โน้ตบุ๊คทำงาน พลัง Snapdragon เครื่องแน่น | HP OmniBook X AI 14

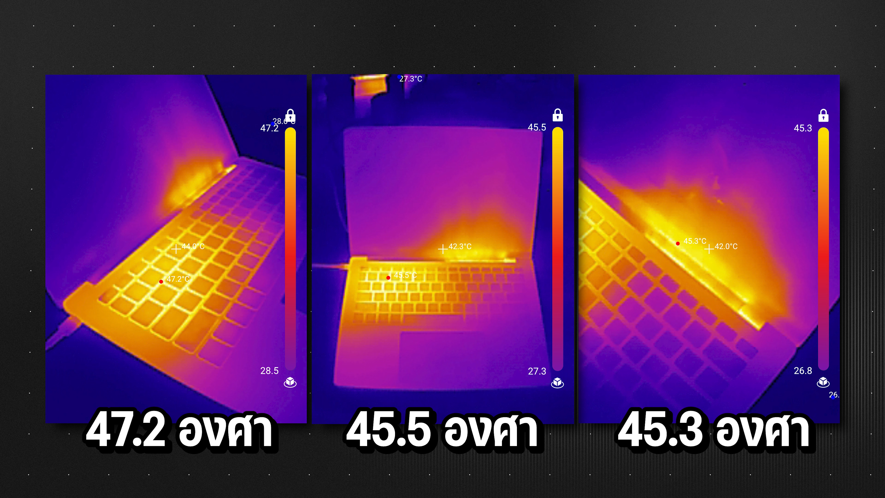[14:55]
าจจะมีบางส่วนที่ผัดลมเนี่ย
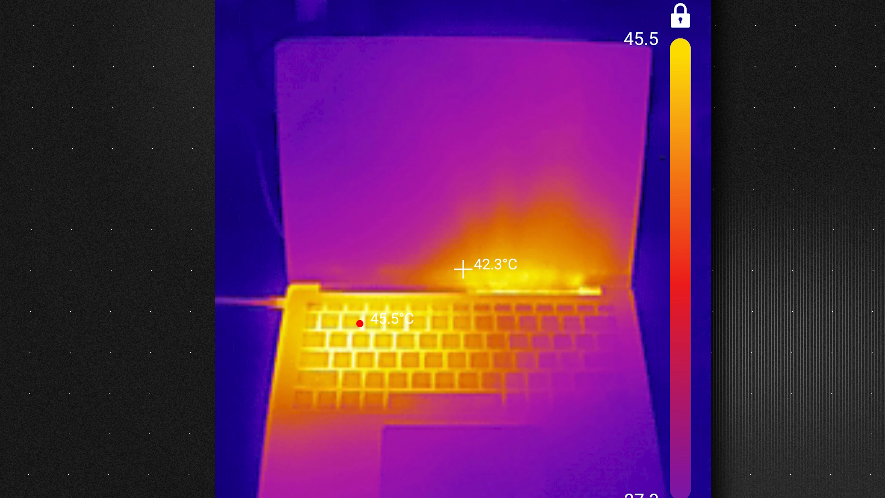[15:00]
รมร้อนขึ้นมาทางด้านจ awakenedก็คลิ่งๆ ส่วนใหญ่จะถูกระบาย mier Bir